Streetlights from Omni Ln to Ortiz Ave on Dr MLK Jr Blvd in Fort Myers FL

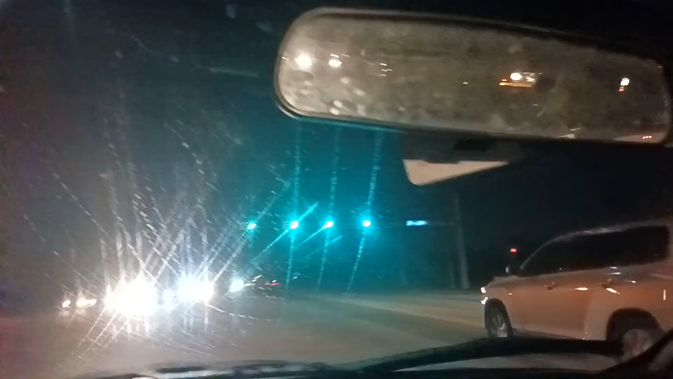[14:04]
I didn't want to keep my car parked. Notice that you can't take a left there, but there was a green arrow anyway. I don't know guys. You gotta really wonder why they do that too. I mean, might as well disadvantage drunk drivers anyway, right?
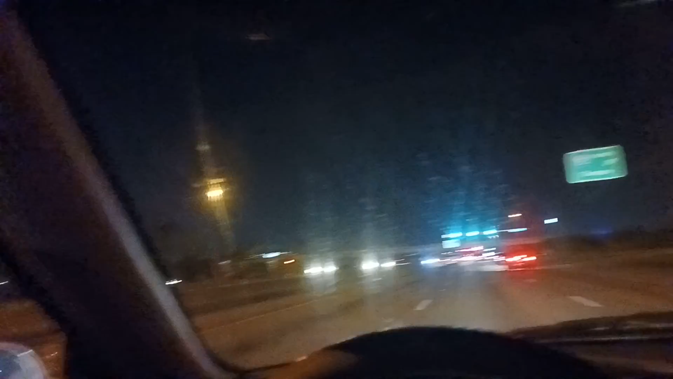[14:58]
So I am going to park at the gas stations over here and we're going to take a look and see what light cycle. I don't see any light cycle. I don't know.